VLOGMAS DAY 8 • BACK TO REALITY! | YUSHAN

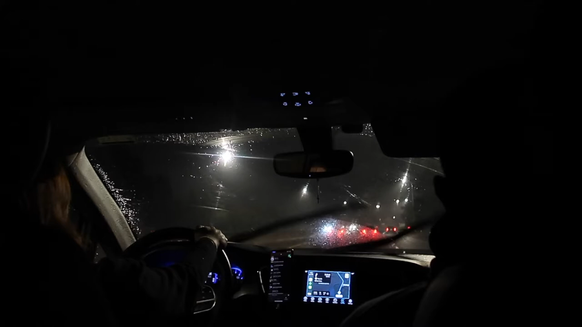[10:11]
from a sunny state to the rainy state first victory for tonight